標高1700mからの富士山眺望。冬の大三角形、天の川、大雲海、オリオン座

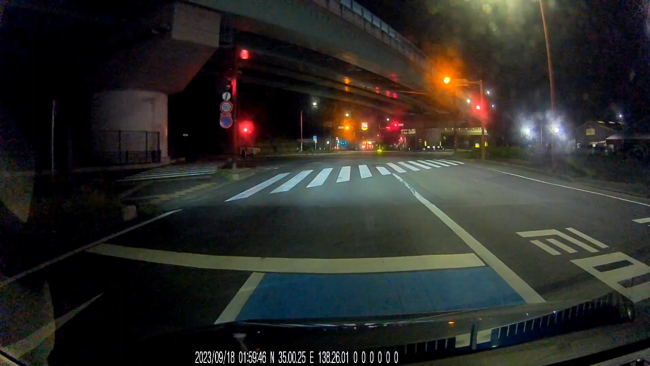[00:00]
2023年9月18日午前1時半に起床、櫛形山登山と富士山撮影に出発。国道1号52号経由で中部横断道6
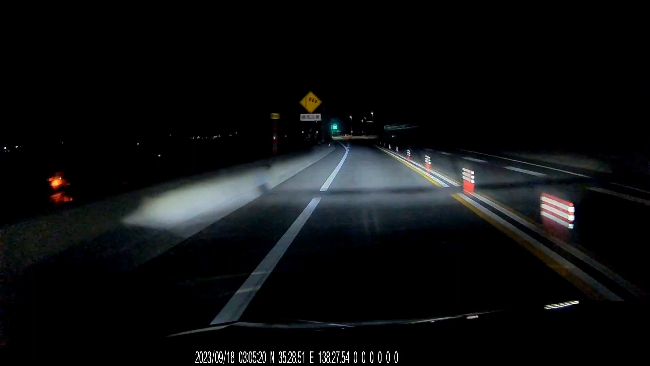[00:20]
複合インターで降ります。再び国道52号を経て南アルプス市から丸山林道、道路が狭く落石もあるので運転注意です。
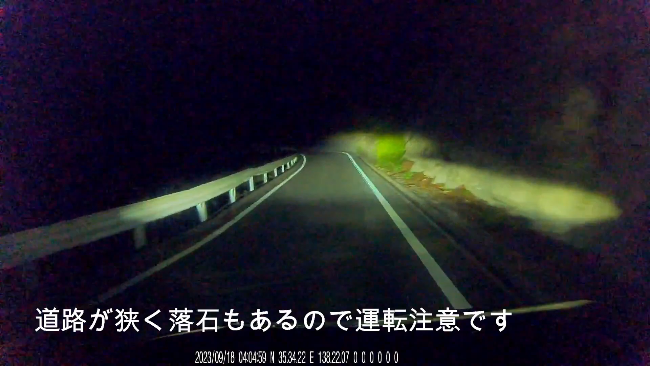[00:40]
富士山撮影の敵地が暗くてわからないです。
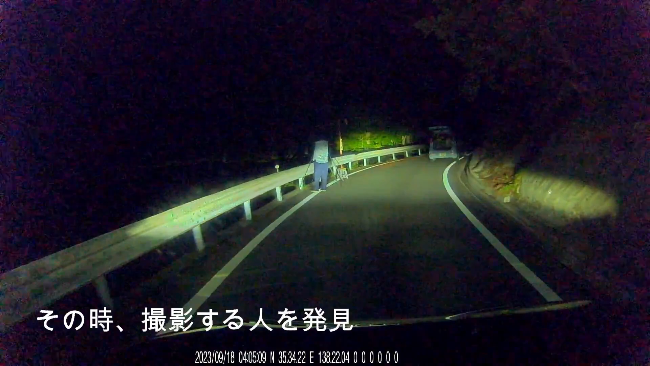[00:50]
その時撮影する人を発見。